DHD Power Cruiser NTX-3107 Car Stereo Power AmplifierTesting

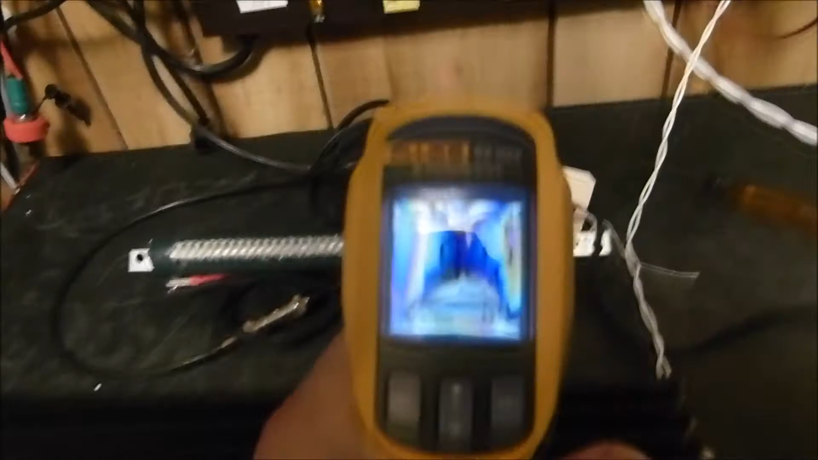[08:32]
the glare off of it that's not working is it